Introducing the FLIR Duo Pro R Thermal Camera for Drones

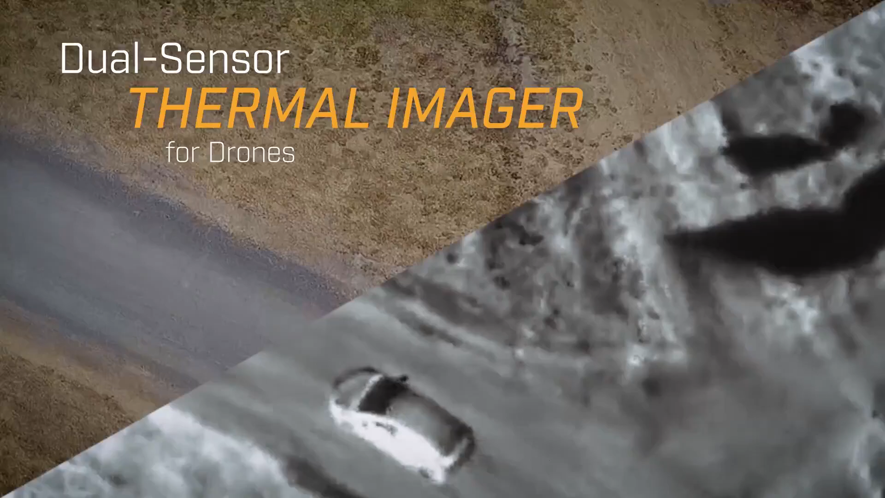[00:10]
With high-resolution thermal and high-definition 4K color imaging in an integrated package,
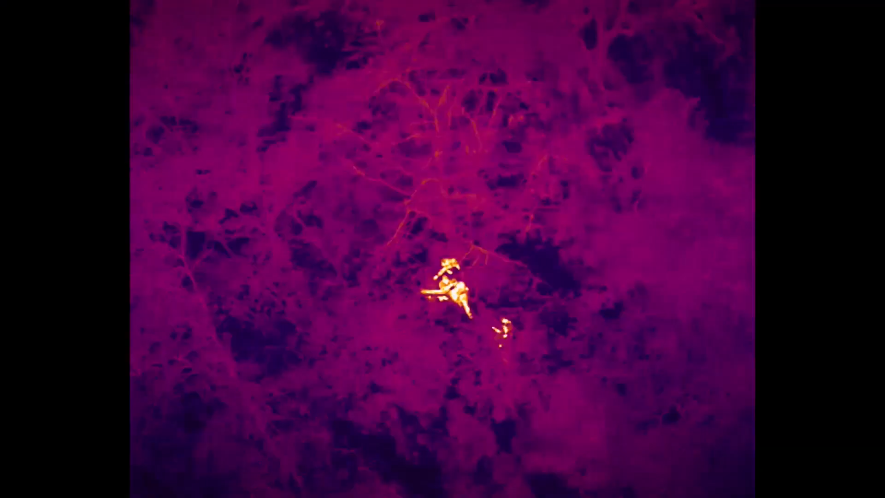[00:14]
DUO PRO-R gives drone operators double the imaging capabilities.
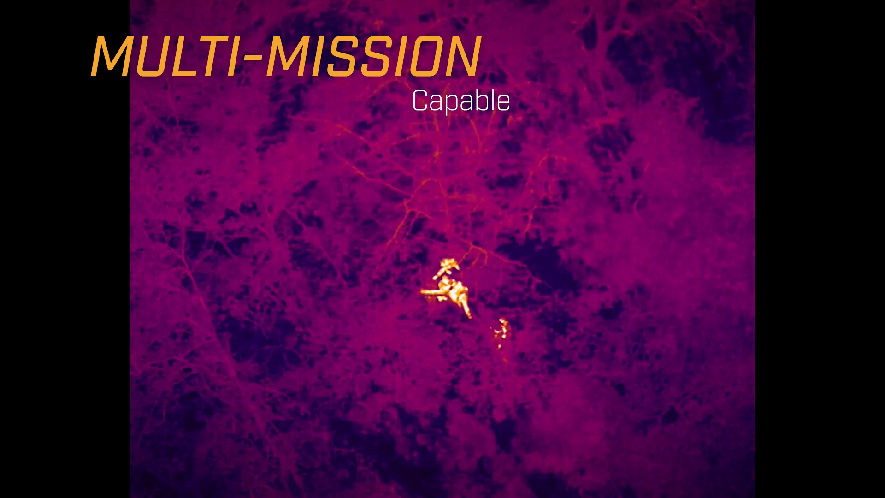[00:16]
Seeing heat differences from the air helps operators find infrastructure problems, monitor wildlife and livestock,